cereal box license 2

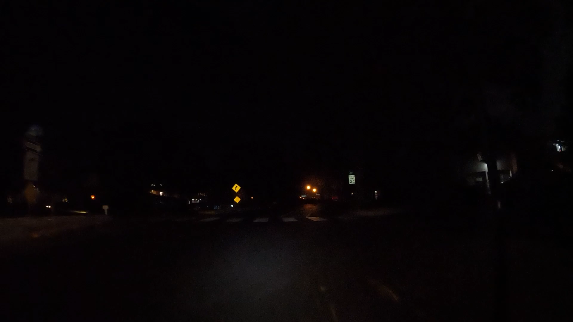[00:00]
Oh my God, look at this fucking moron. Jesus Christ. Hey, dipshit, you're going the wrong fucking way!